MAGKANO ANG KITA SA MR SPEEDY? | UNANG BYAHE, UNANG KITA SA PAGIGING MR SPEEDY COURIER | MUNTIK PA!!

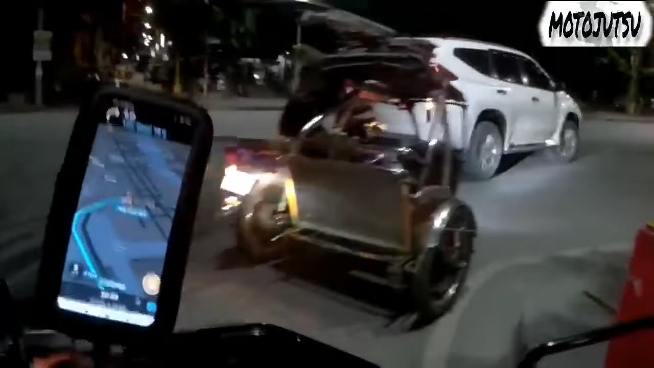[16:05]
Ito, medyo kabisado ko na to. No? Pag C4 Road, siyempre, dire-diretso na lang to. Papuntang Baywalk.
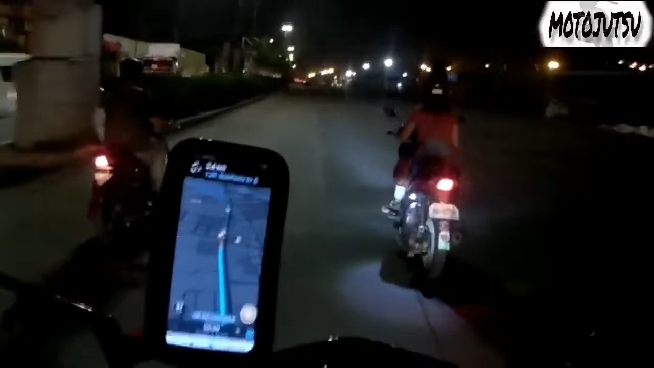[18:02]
Dinadaanan ko guys. Ito yung nakikita nyo sa TV na maraming mga truck na naiipon. So, nagugulat ako ngayon. Napakaluwag niya.
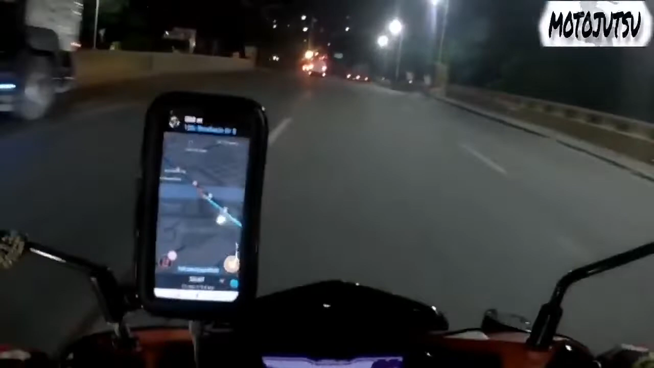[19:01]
Okay, luneta na tayo. Luneta. Oh, tipid ni Aerox yun ah. Tatlong buhay pa rin tayo.